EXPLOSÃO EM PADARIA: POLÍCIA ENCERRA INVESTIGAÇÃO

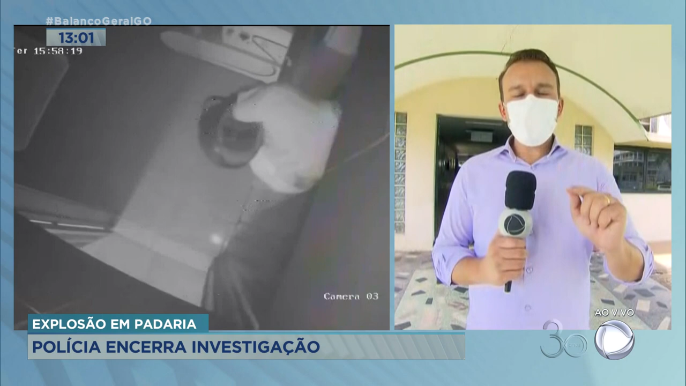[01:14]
Ao apertar o interruptor, gerou uma faísca que ocasionou a explosão. Então, a Polícia Civil chegou a essa conclusão, foi feita a perícia no local, onde encontrou esse problema. Então, até imagens de câmeras de segurança ajudaram a polícia a identificar, então, já que filmou essa fritadeira pegando fogo.